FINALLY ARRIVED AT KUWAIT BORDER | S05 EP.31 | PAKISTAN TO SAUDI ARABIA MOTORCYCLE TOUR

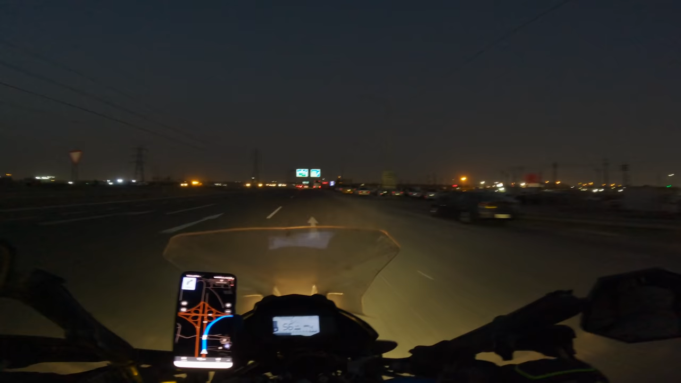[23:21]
نہیں بنائے تو اب ہم بسرا کے سینٹر کی طرف جا رہے ہیں یہ سامنے جو کروسنگ آ رہی ہے ہم نے ادھر سے نکل جانا ہے رہا ہے رائٹ سائیڈ پہ
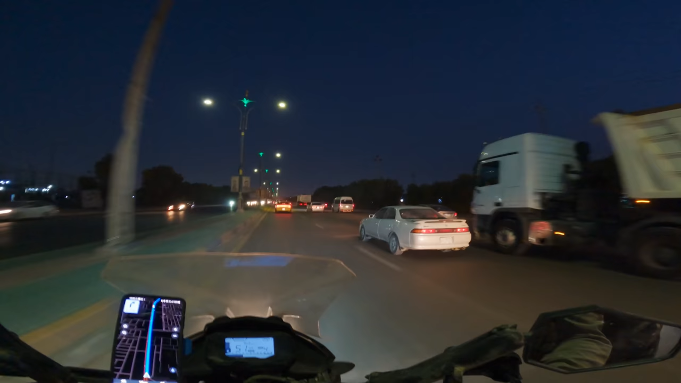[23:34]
ٹائم ہو گیا ہے جی یہاں پہ چھے بج کے اننیس منٹ ہماری تقریباً کوئی
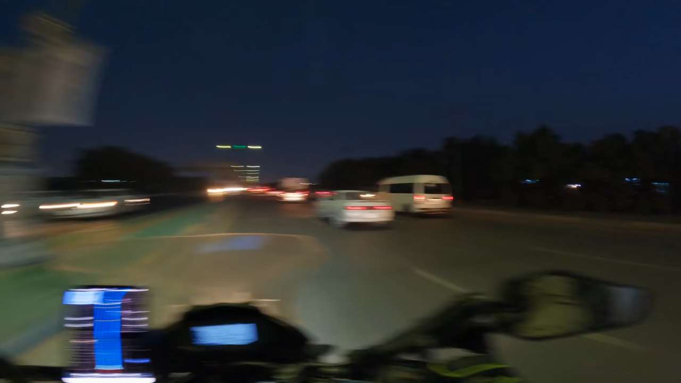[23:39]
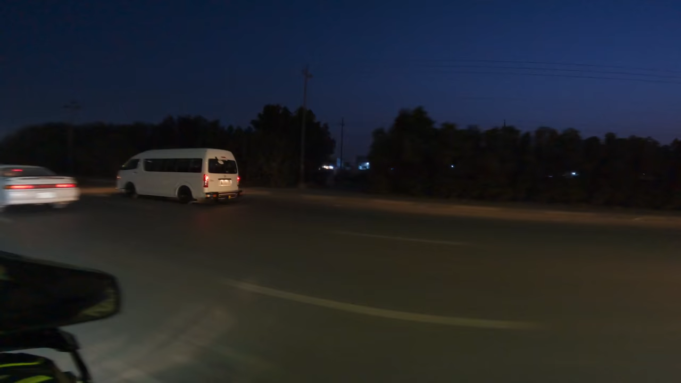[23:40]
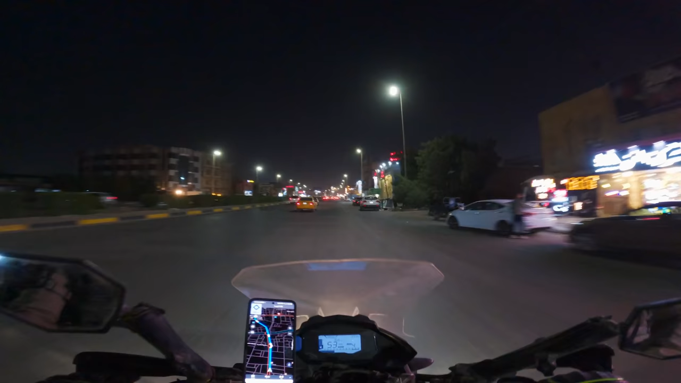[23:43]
ساڑھے آٹھ گھنٹے کی رائٹ رہی ہے لکلی آج بسرا میں اتنا رش نہیں ہے جب میں پہلے آیا تھا تو یاد ہے کہ مجھے یہاں پہ زیادہ رش تھا شاید ویک ڈیز میں کم ہو ویکنڈ پہ یہاں پہ کافی ہو جاتا ہے اور اب موسم بھی تھوڑا بہتر ہو گیا بغداد وغیرہ میں سردی تھی یہاں پہ اب بیس کے آس پاس ضرور ہو گیا کیونکہ ہوا چل رہی
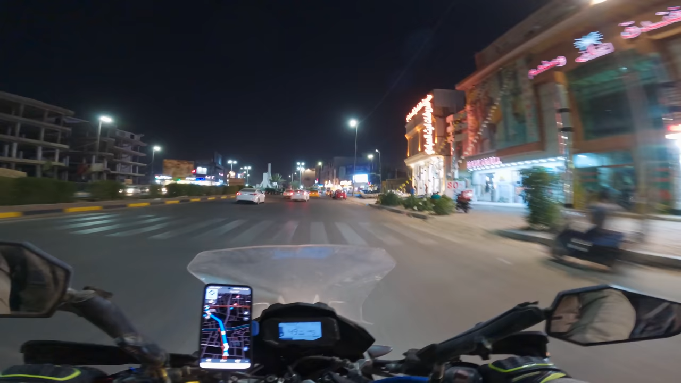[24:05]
ہے پر وہ آپ کو یہ نہیں ہوتا کہ بہت تھنڈی لگ رہی ہو
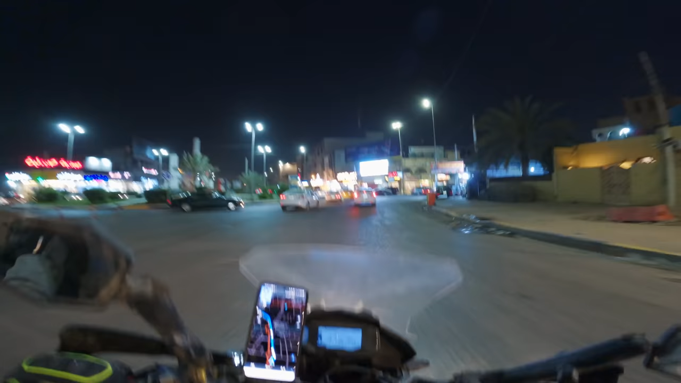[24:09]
اس طرح کا نہیں ہے سینٹ
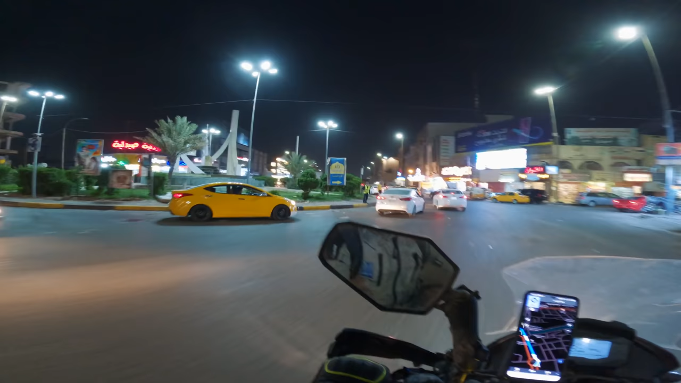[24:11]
ہوتل سے کوئی تقریباً دو کلومیٹر دور ہیں اور پانچ سات منٹ میں پہنچ جانا چاہیے